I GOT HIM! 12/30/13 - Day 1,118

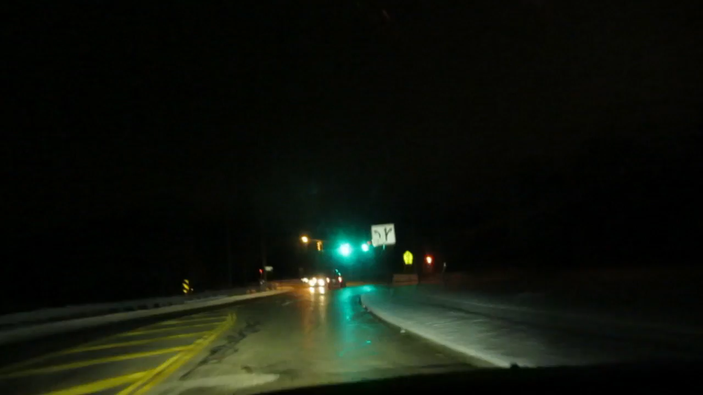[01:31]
I mean, it's really pretty dark. I got a better look at it. It was a BMW and I thought, oh, that's an E34.